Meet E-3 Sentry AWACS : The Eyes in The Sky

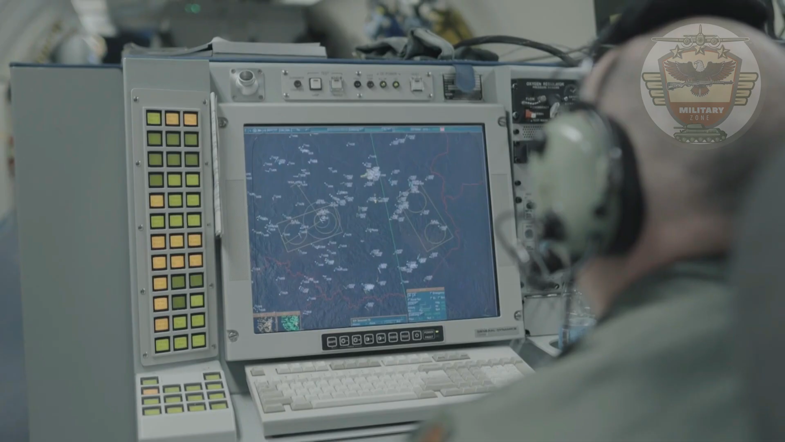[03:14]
The aircraft is also equipped with 14 command and control consoles fitted with high-resolution color displays. Major subsystems in the E-3 are avionics, navigation,
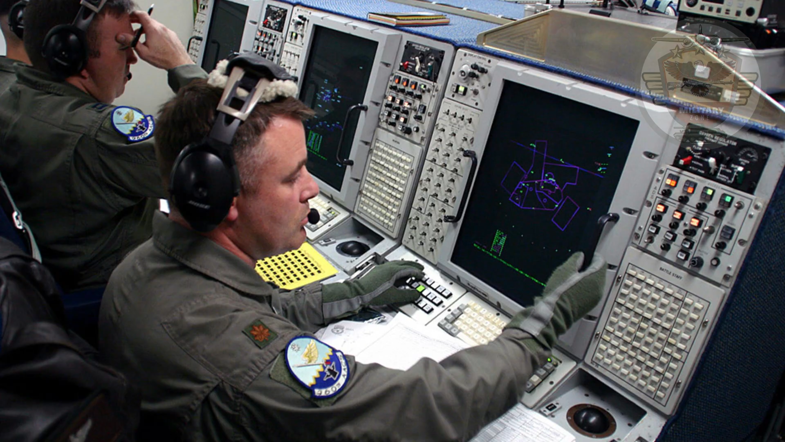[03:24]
communications, sensors, and identification tools. The mission suite includes consoles that display computer-processed data in graphic and tabular format on video screens.